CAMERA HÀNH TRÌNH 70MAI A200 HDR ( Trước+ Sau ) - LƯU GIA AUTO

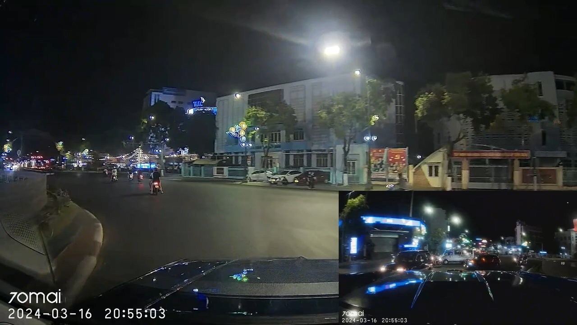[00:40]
Tức là vừa camera viên trước này là anh em có thể là lắp để ghi hình với chiếc xe và một cái toàn cam phép sau xe là anh em có thể là lắp để mình ghi hình phép sau xe. Thì đối với camera hành trình theo quan điểm của mình thì thật sự mà nói là
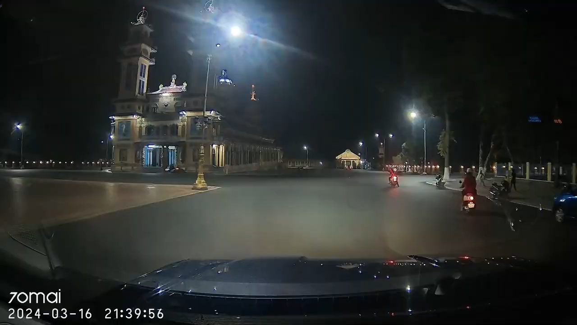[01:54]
Rồi anh em có một điều đặc biệt nữa là riêng cái modem A200 này thì nó sẽ có cái công nghệ là HDR
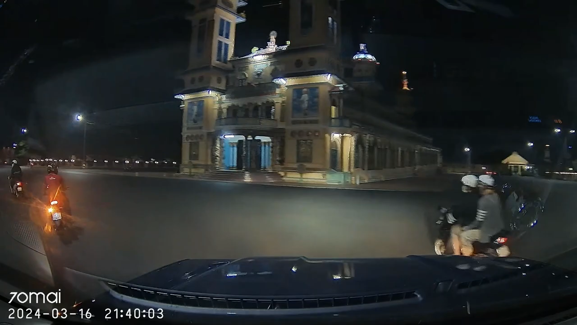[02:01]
là chống ngược sáng cho anh em một cái video mà ban đêm phải nói là cực kỳ sắc nét,
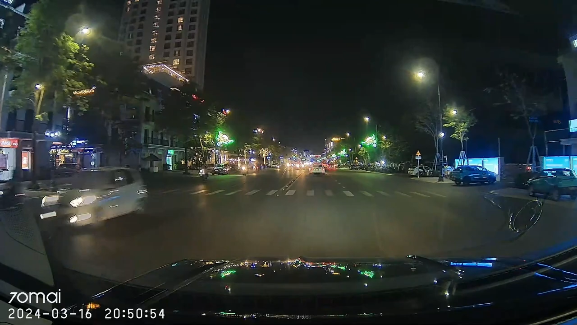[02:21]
hành trình thì nó sẽ có tính năng là ghi hình đổ xe và ghi hình tham bét.
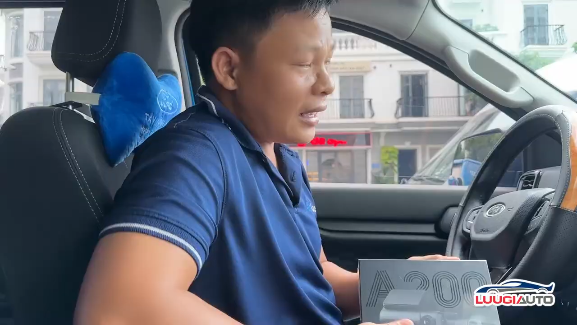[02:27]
Ghi hình tham bét tức là nó sẽ rút gọn trong vòng 30 phút bằng còn lại một
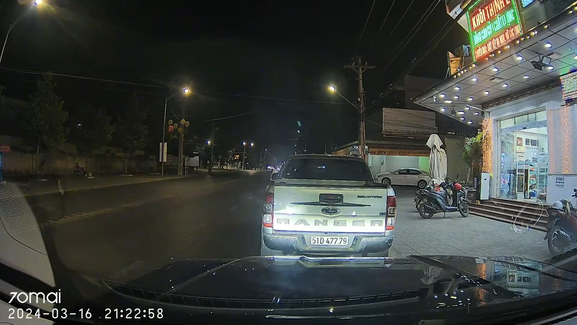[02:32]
phút thôi thì anh em có thể là xem nhanh để nó tiết kiệm được cái dung lượng thể nhớ cũng như là cái bình của xe. Nếu mà điện áp nó xuống thấp khoảng tầm 11.8V thôi là nó sẽ ngừng ghi hình. Thì anh em có thể là truy cập website là camera tên 24h.com hoặc là lưu ra ô tô.com hotline là 0933 245117 để mình tư vấn và lắp đặt miễn phí cho anh em ở khu vực thành phố Tinh Ninh và các tỉnh lân cận.